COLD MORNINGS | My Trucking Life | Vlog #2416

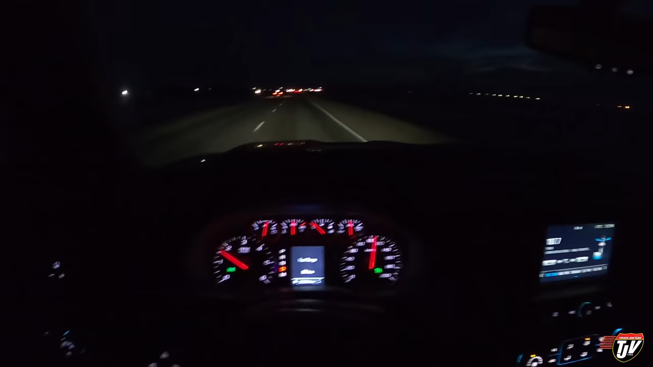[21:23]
Cutting your clothes today on a cold night, too. It's only minus 11, but I shouldn't be cutting it this close. This isn't the smartest thing I've ever done. You know me, I like living life on the edge. Usually, I wouldn't let it go down nearly this low in wintertime, but it is what it is. We're going to the gas station. It's about 50 kilometers away. All it says now is low fuel range. It doesn't even know how much further we can go. Just pulling into the gas station.
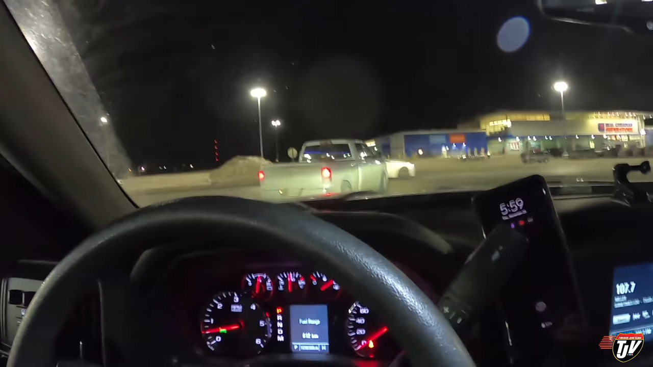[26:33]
And then I go and reset my fuel economy gauge there.